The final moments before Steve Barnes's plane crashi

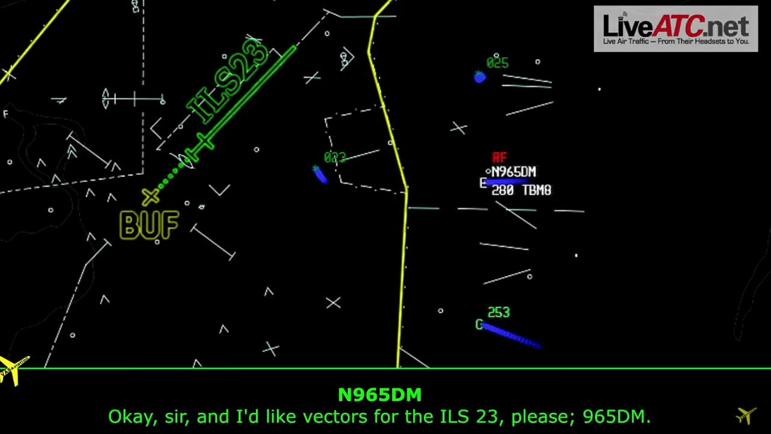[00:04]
More than 90 minutes into the flight, there was no panic in the voice of Steam Barnes piloting plane 965 Delta Mike, a Cicada TBM-700.
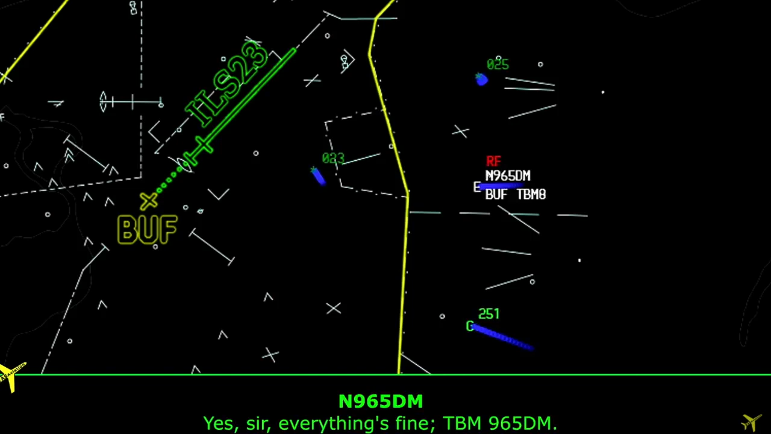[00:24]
965 Delta Mike. That would be one of Steve Barnes' last transmissions to the ground.
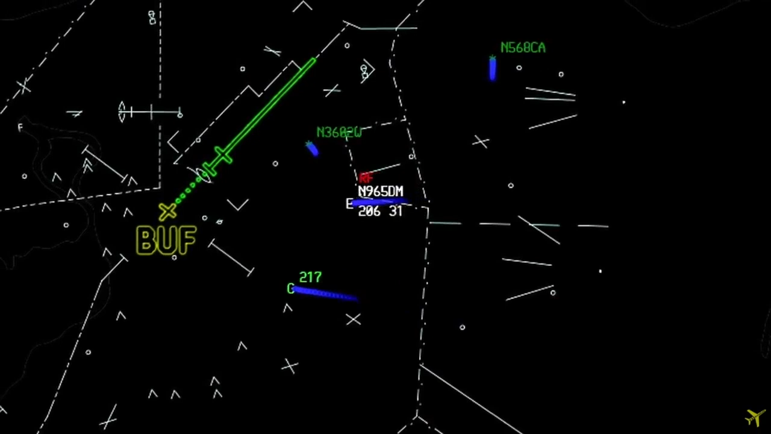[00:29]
5 Delta Mike, where you headed? Seconds later, Air Traffic Control attempts to contact plane 965 Delta Mike.
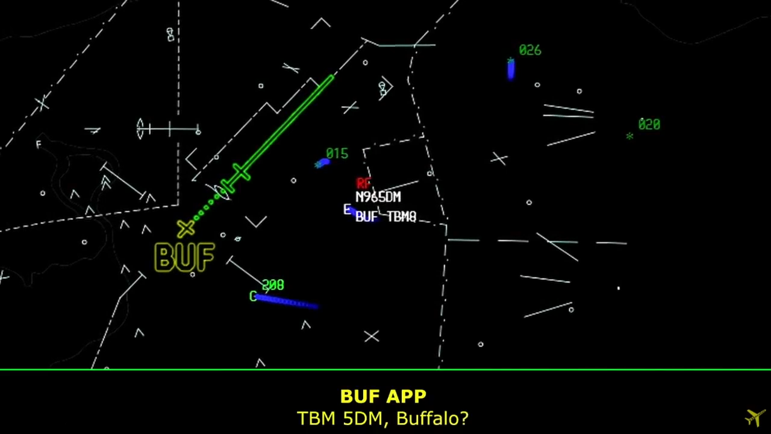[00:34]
5 Delta Mike, stop, do you set, maintain, 1-0-thousand.
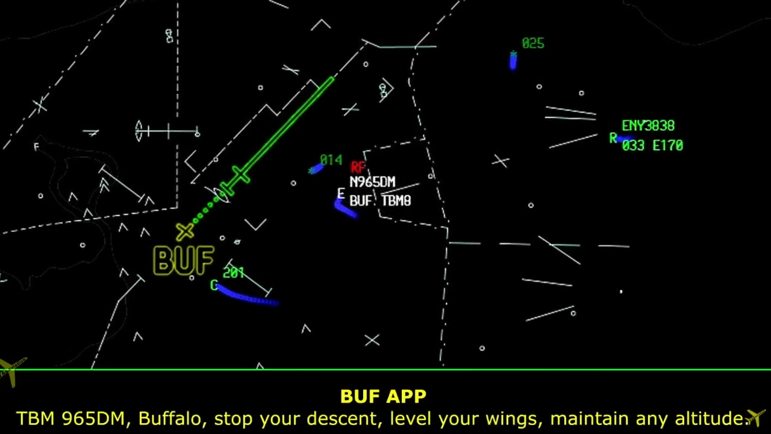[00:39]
There's 51 seconds of complete silence. 5 Delta Mike, later contact lost.
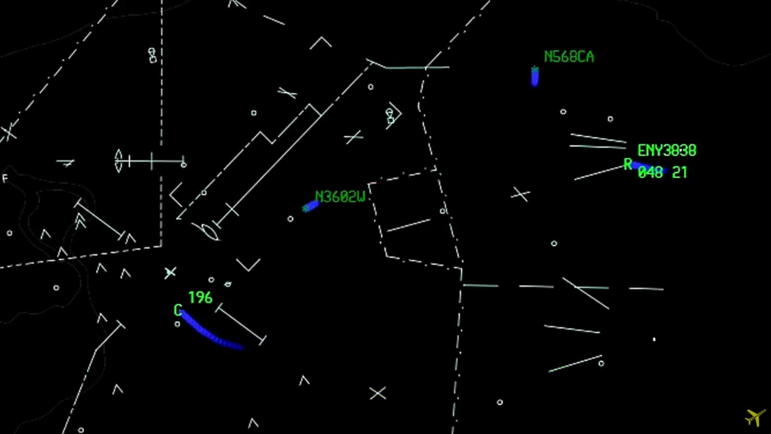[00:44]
The fact that he's not responding after a certain point is very unusual, and that's not something that a professional pilot under instrument conditions would ever do.